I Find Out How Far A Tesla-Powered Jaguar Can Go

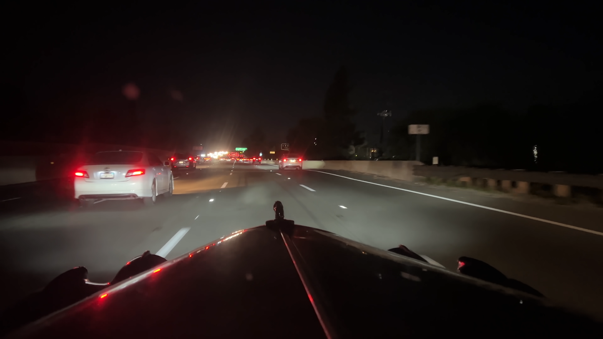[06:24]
Those headlights are great. Good choice. I had 12% state of charge to make it back home, but it was an easy drive down the 101 and over the Sepulveda Pass. The pass is that hill I drove over earlier that day that took 10% of my battery to get to the top of. I like to live on the edge, apparently.
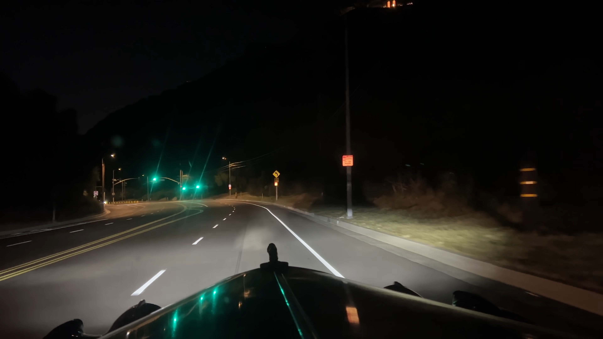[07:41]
let it sit for five minutes, turned it on, and the contactors closed. I coasted slowly down the hill for about four miles, getting regen braking where I could try to get some juice in the battery for the last stretch. I did take the next exit so I wasn't on the actual highway anymore. When I got to the bottom of the hill, I drove very slowly towards my house. The car seemed to be doing fine on flat road, but even a slight incline and it would get real upset.
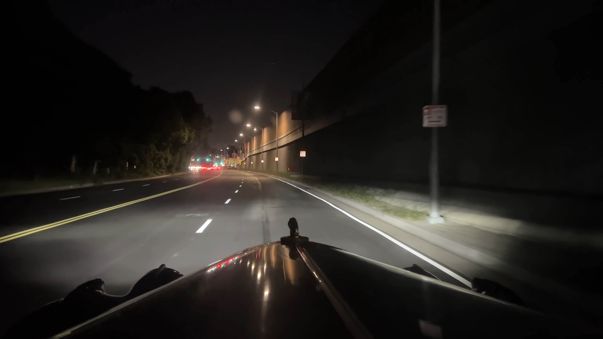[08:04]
90% of the rest of the way to my house is flat. The last 10% not flat.
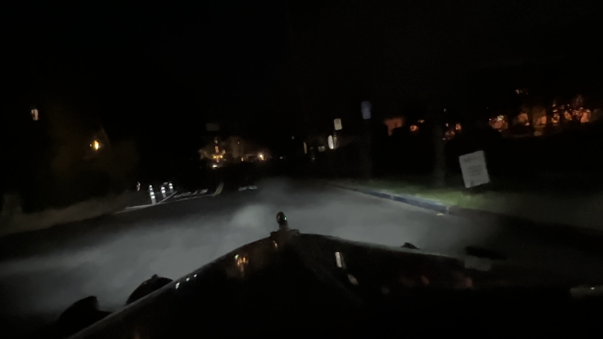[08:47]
So I let the car sit for five minutes, turned it on and started moving again for about two and a half blocks.
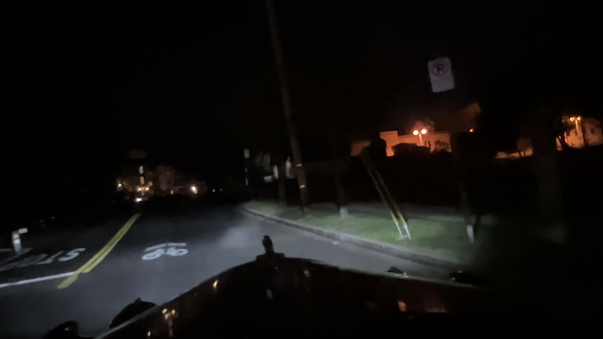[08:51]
Damn it, I'm so close. I'm so close. All right, you can't see me in here because it's super dark, but I am literally one block from my house.
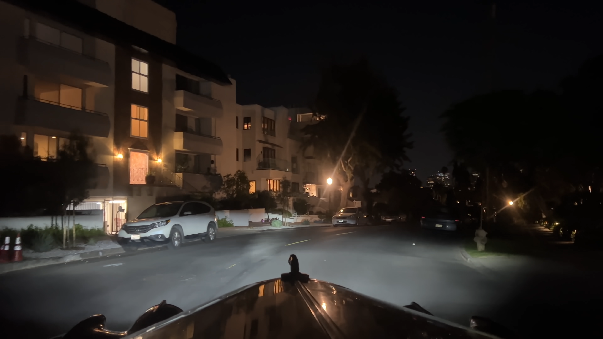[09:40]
Oh, it's going. Oh, come on. Come on. There's the stop sign. How many extension cords can I run together to charge this thing?
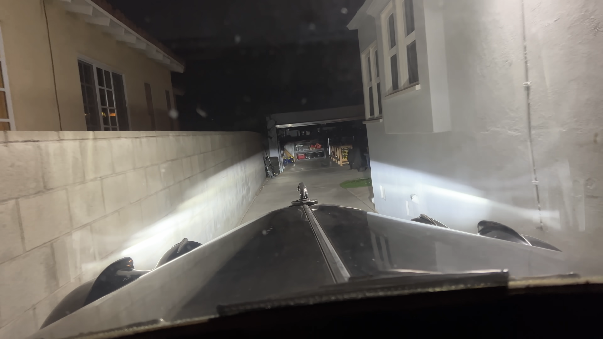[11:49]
Oh, it's the home stretch rolling downhill.